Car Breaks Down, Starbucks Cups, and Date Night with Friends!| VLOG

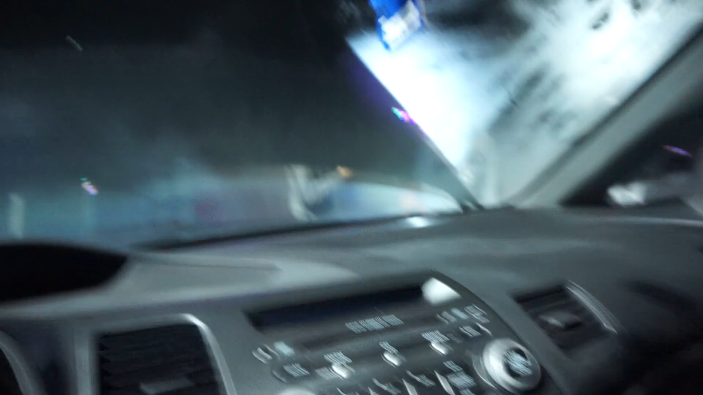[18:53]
There's literally three of them trying to figure out how to open her hood.